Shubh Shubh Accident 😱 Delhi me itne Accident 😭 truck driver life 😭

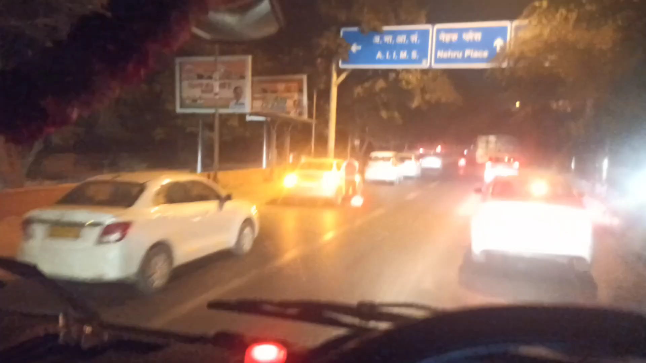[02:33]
है बहुत गंद एक्सिडेंट हो रहता है यह लग रहा है टाटाइस वाले को टोचन करके लिए जारा था घूम गई